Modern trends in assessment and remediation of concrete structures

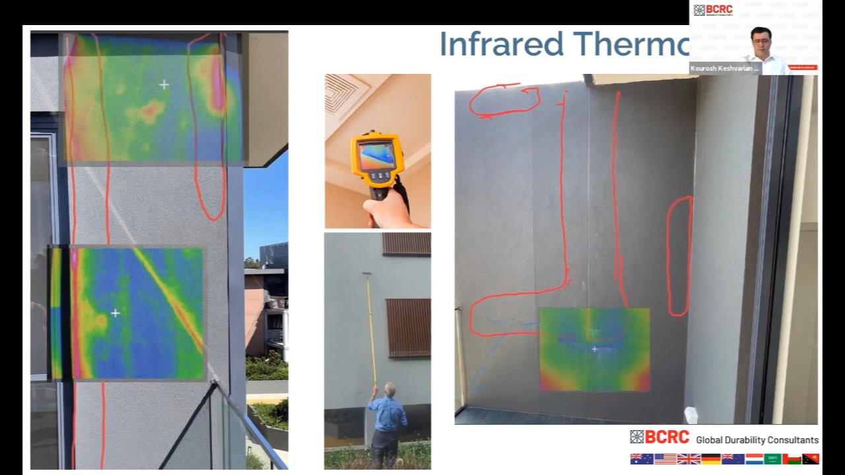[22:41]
the asset and this is not because camera is not sensitive enough it is because actually that area we got to it a bit late and that surface is already saturated so it's not good enough to be inspected with the camera so timing is very important and it's the biggest limitation of this technology in draw me assessment